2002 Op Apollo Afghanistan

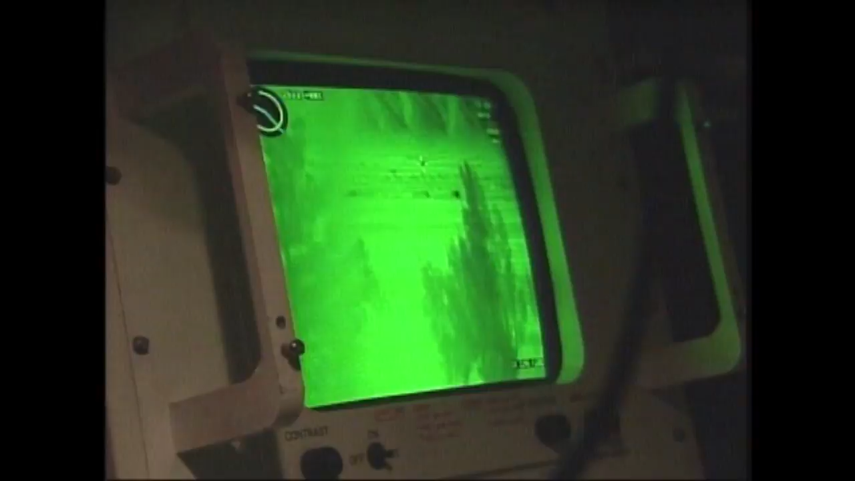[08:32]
And he's more than 10 kilometers out. Wait.
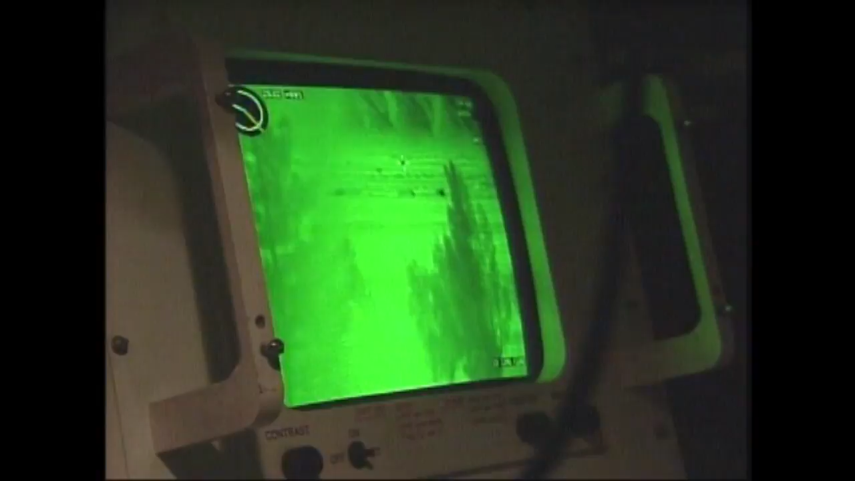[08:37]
3,500 meters out. So that's very obvious.